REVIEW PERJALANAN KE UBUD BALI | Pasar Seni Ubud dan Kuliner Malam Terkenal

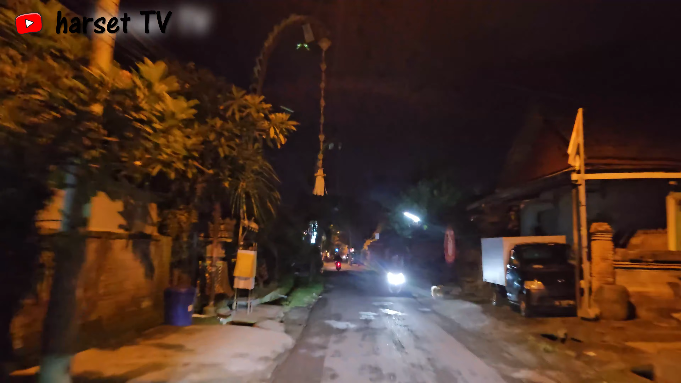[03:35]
Kita sampai ke pusat keramaian lagi, friend.
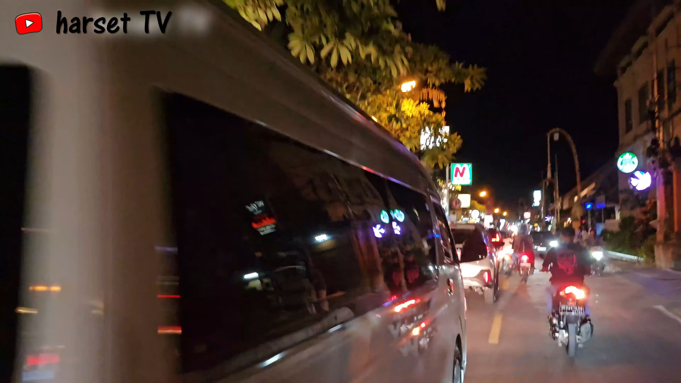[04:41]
Seru, men. Apalagi naik motor bisa satset.